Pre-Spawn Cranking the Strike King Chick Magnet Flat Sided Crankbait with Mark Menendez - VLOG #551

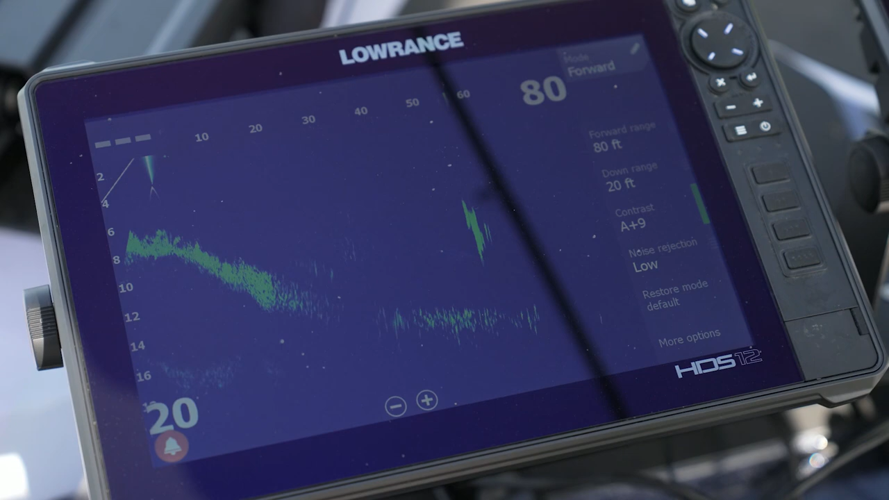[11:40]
That is a good group of fish. I picked up a deeper diving plug.
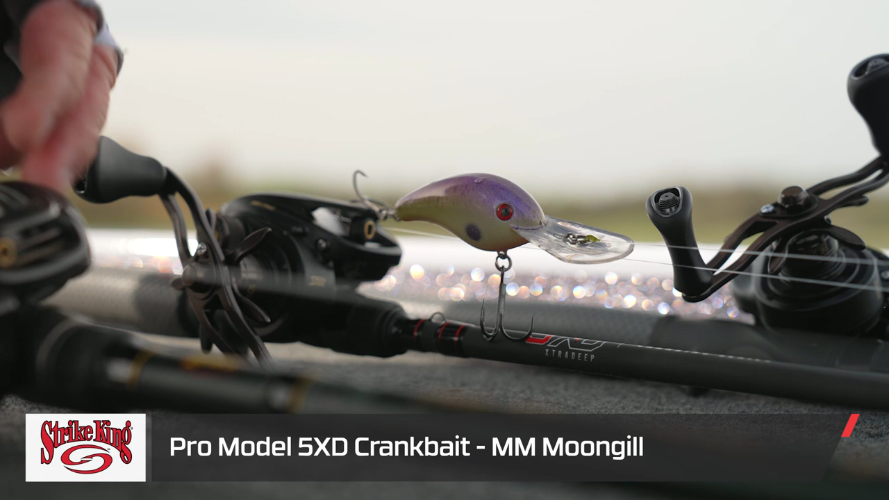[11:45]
To try to get to those. Where did my fish go?
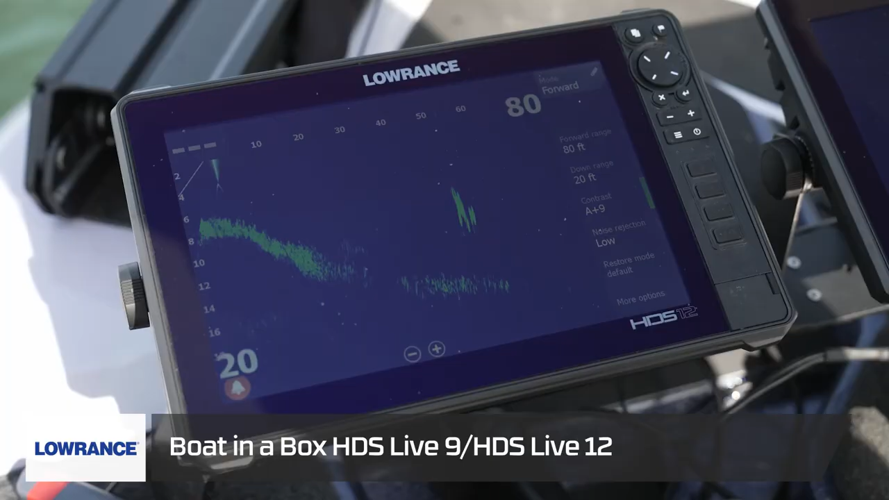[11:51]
There they are. Right there.
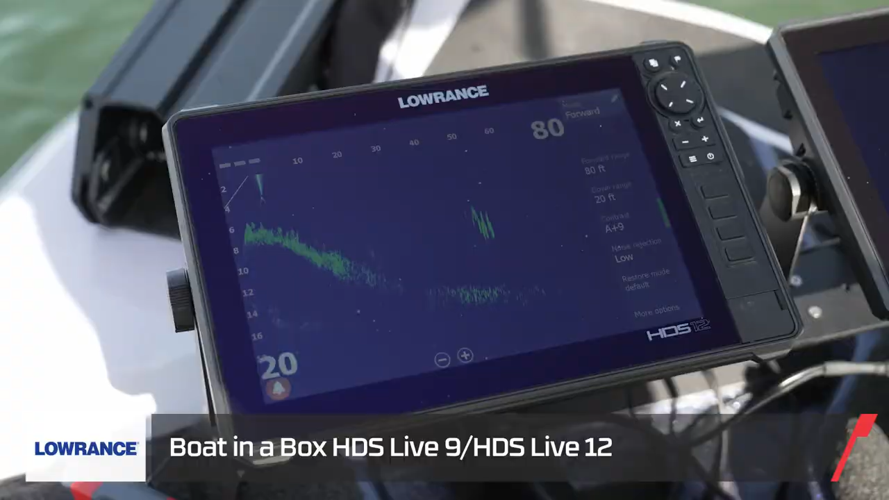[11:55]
These fish are moving away from us. Out there in 18 to 20.